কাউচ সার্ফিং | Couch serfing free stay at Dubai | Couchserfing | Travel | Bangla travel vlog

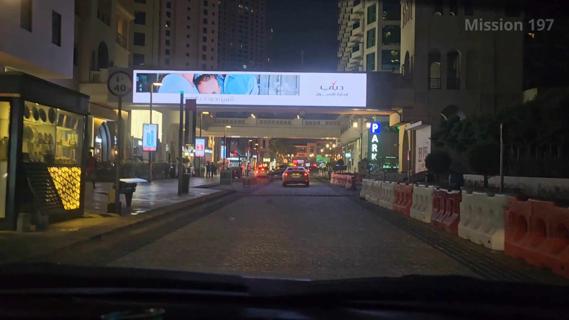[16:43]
এই ভিউটা পুরোটা ওখান থেকে অনেক সুন্দর লাগে, সামনে যাই দেখি।